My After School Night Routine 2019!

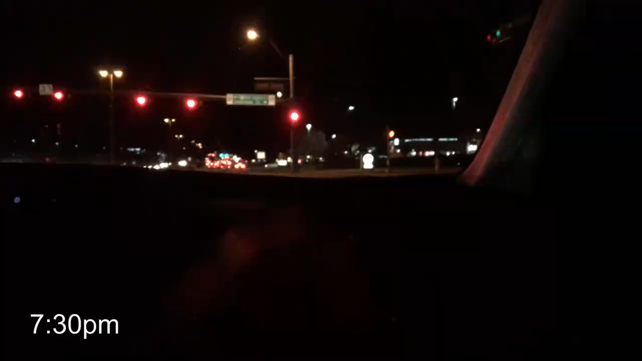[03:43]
I usually get done with dance around 7:30, and I will go to get some dinner.